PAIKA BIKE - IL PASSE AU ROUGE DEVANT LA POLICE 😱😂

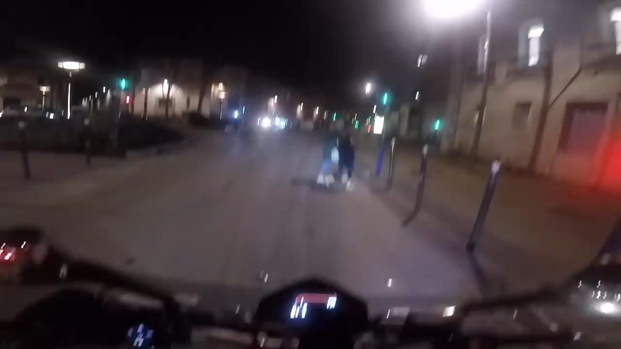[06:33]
Je suis vraiment un gamin, mais level, mais hard level, quoi. Je suis vraiment un gamin. Bon, par contre, je suis vraiment en retard aussi. Il a fait des skilly kick pok pok.
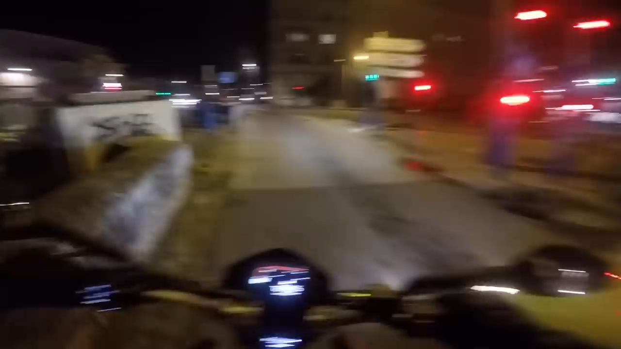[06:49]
Ah, ça marche pas à tous les coups. Non, pas tout le temps.
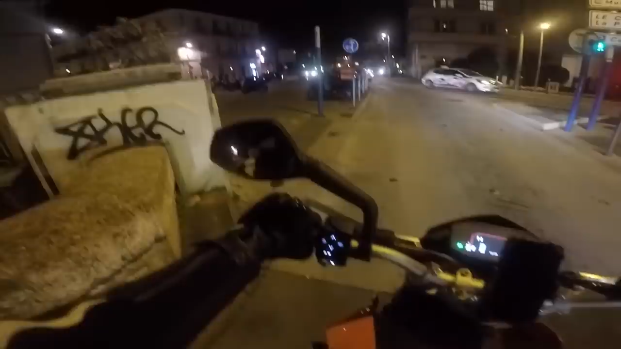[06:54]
C'est que quand les gens, ils sont pas sûrs de traverser, genre, tu sais, ils hésitent un peu là, tu fais un petit crack et oh, ils s'excitent. Oh putain. Petite trottinette électrique, pop pop pop.
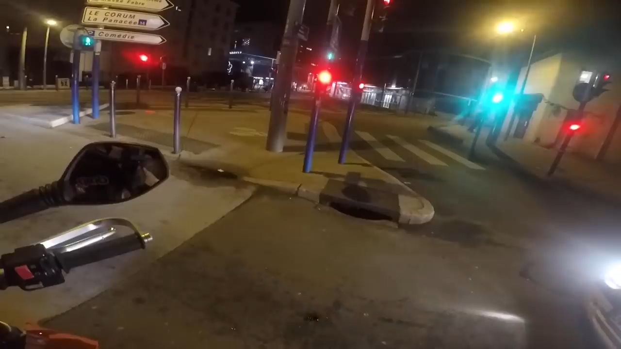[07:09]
Oh là là, ça slalom de ouf là. Ça te fait des petits tchac tchac là, comme ça.